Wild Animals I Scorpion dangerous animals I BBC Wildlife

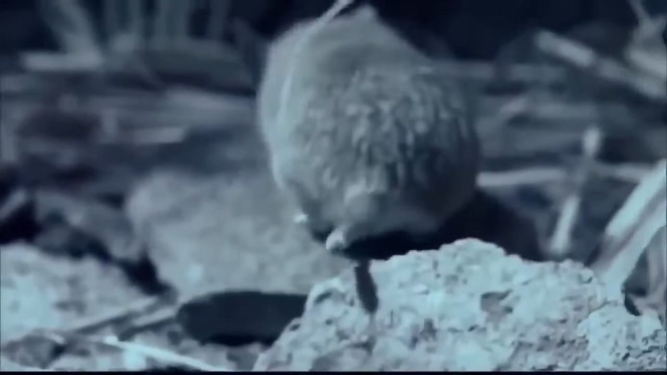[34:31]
Enthusiasm unabated, the spiny mouse comes back for a second look.
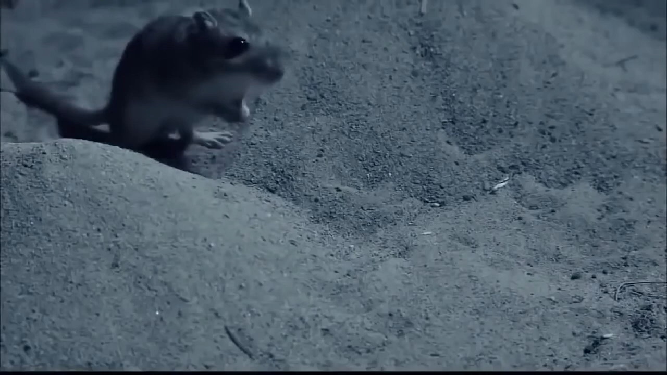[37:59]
Gerbils are perfectly adapted for the desert.